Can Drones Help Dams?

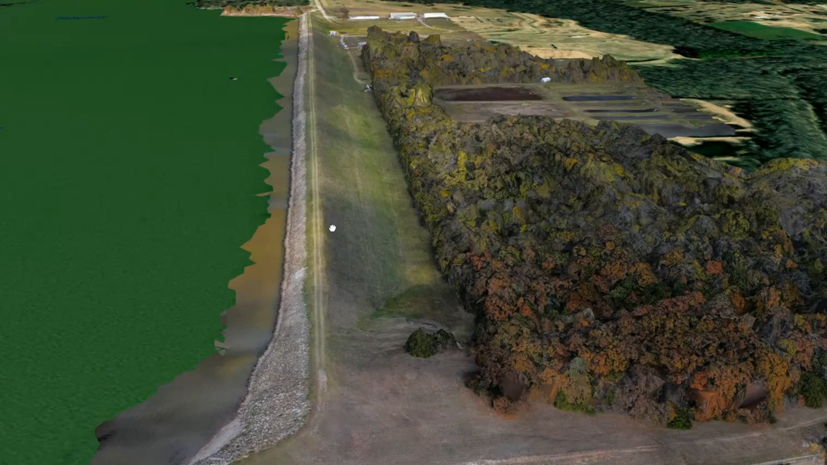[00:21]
Mapping and monitoring the aging infrastructure of our dams and watersheds.
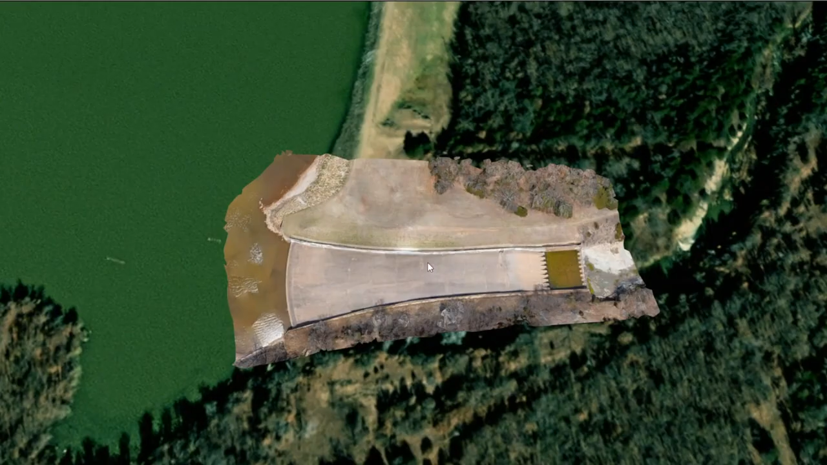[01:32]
So once you refly, a month, two months, six months later, you can overlap those images to see if anything has changed.